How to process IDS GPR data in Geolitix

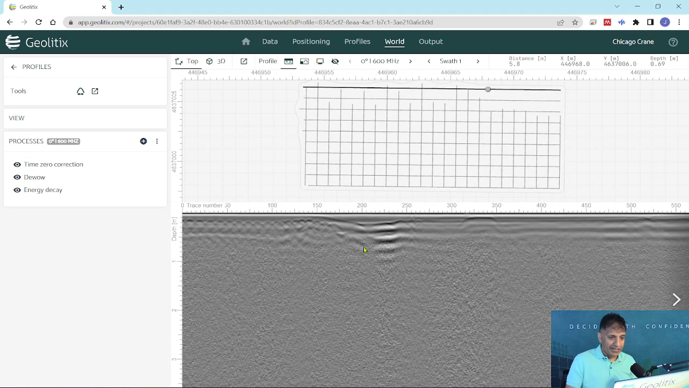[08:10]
So now, instead of this view window showing a vertical axis of travel time, we can move that to depth. In fact, we'll close that window, so it gives us a little bit more space to work with here. So now the first thing I see is that, wow, there's a lot of extra data here. There's just no penetration. It just makes life easier, in my opinion, if we trim that data down.
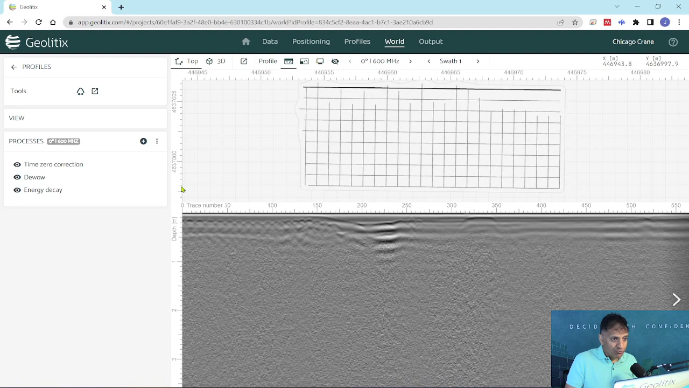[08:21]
So I'm going to go to time manipulation, time cut, and this is in the time domain. So we'll cut it down to about 30 nanoseconds. Great. Now we're starting to see some actual information that might be of use. But one of the things that we notice right away is that there's this horizontal banding. Now, horizontal banding occurs in radar data for a couple of different reasons. The first one, particularly with shielded antennas, is that there is some reverberation within the shielding of the antenna itself.
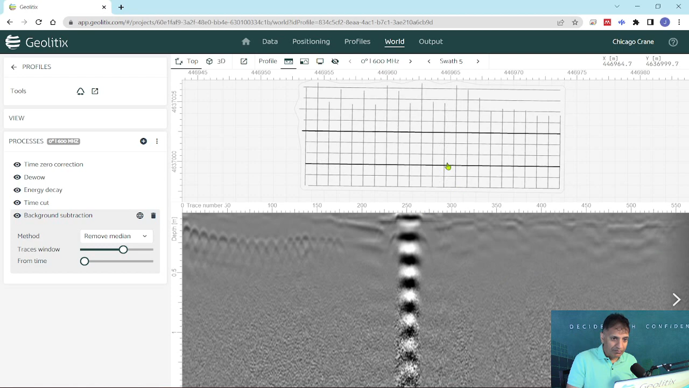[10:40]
which we're going to have with the metal object, but everything else is much easier to see. You know, I still don't like the amplitude of what we're seeing within this concrete and our asphalt area. We see some rebar here, of course.
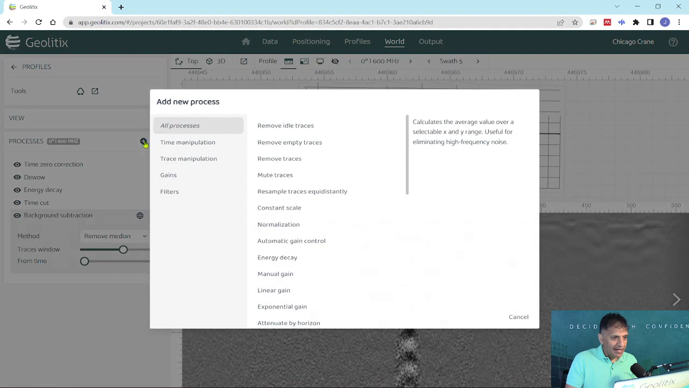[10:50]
I'm going to add another gain here. I'm going to add a manual gain. I'm going to draw in something that might help me a little bit more.
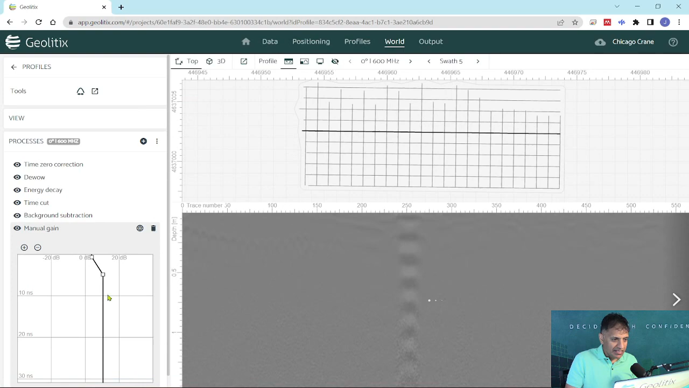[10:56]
So just, oh, that's probably too much. I don't need to see that much noise. I'm going to increase that gain at the surface a little bit more and bring it back a bit. So I really don't want to show that much noise,
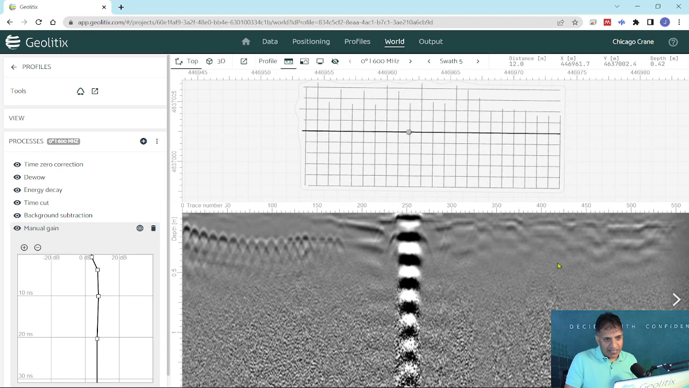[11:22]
but that gives me a little bit more information at that near surface in the first half meter, which is my region of interest. So the next thing that we want to look at, let's take a couple more looks at profiles here. We do see that there are some banding features, and that's probably within the concrete or within the asphalt. Now, I'm not actually interested in what's going on with the asphalt itself. I'm interested in anomalies within the asphalt. So a very simple way of highlighting specific discrete targets is to play with the number of traces in the background subtraction. Now, take a look at this.
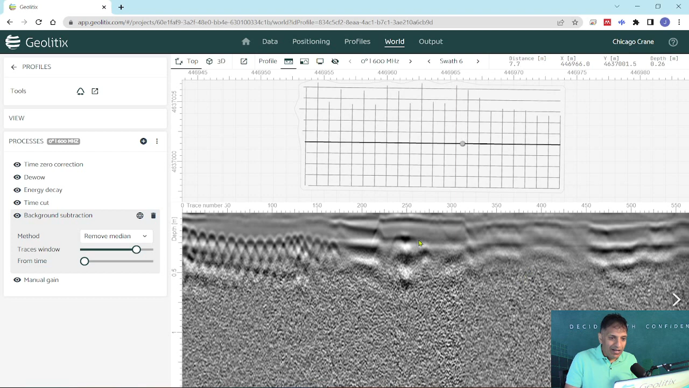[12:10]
I would increase the number of my traces that I'm calculating. And sure enough, yep, we can see those quite clearly. But that's not what I wanted. I really wanted to highlight anything anomalous. So I do the opposite. I use much less or much fewer traces. And now I can still see some of that banding.
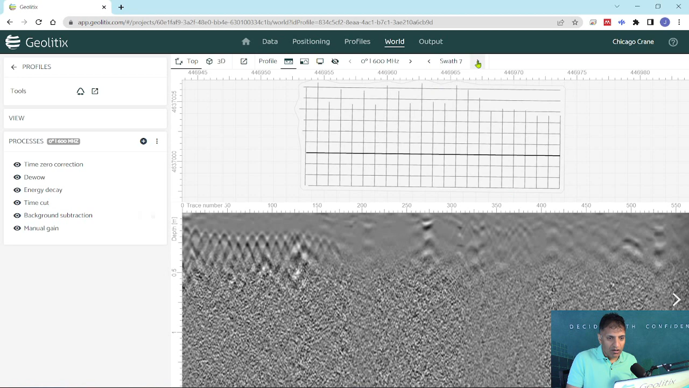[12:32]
But now I'm seeing these targets. And these are interesting to me because they are quite discreet and might be of interest. Let's take a look at a couple more of the targets here, the profiles. And, you know, there's areas like this that I wonder, well, why is there sort of an anomalous zone here or some of these areas here?
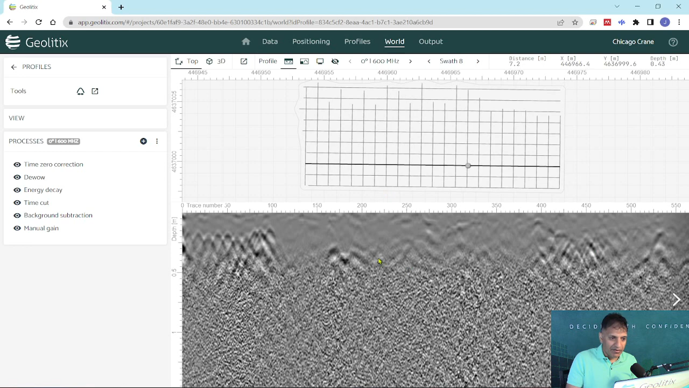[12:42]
And, of course, this is our rebar area. So let's actually look at some slices here. To do that, we want to do a bit of migration.